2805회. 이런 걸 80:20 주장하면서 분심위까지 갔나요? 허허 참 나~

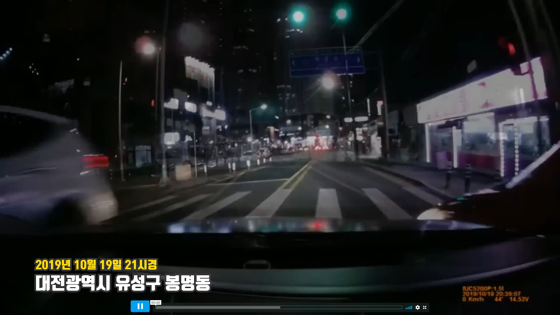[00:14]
네, 끝났어요. 4초. 블박차 정상적으로 가고 있죠? 빠르지 않죠? 아이쿠, 여기서 녹색 신호인데 이렇게 튀어나오면 이쪽은 신호 없어요. 좁은 길, 조그만 길. 자기는 신호 없으니까 그냥 아무 때나 나오면 되나요? 여기 이 차 기다리잖아요. 이렇게 기다렸다가 여기가 빨간불 켜졌을 때 그러면 여기 횡단보도에 횡단보도 보행자 신호 들어왔을 때 그때 건너가야죠.
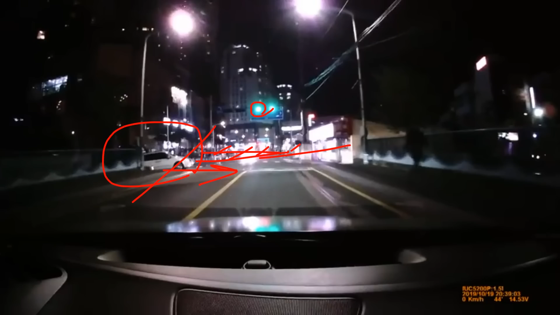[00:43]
이 차 이렇게 기다려야 돼요. 기다리고 있는데 그런데... 레이싱 하듯이. 기습 공격 하듯이. 한쪽은 신호등 있고 한쪽은 신호등 없고.